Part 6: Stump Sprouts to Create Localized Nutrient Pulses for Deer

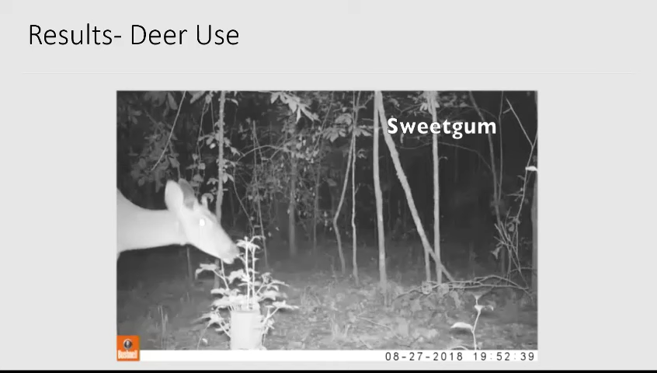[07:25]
And now here's a yearling buck foraging on sweet gum. And then we have an adult doe, munching down on some good red maple stump sprouts.